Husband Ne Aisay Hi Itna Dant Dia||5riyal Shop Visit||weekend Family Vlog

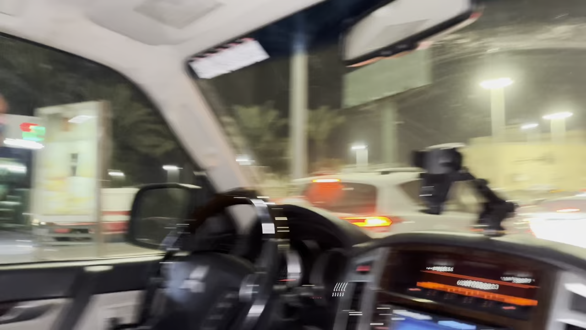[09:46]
बाद जाएंगे बुक स्टोर आज एब इनिशियो क्लास थी सबसे मुश्किल जगह ये होती है ना
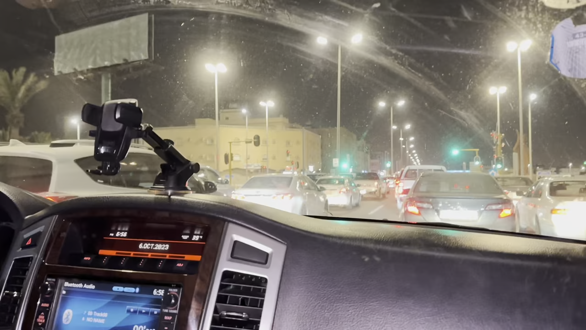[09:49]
इधर भी ट्रैफिक उधर भी ट्रैफिक लेकिन आपने लेन नहीं छोड़नी है और आपने सिग्नल को देखना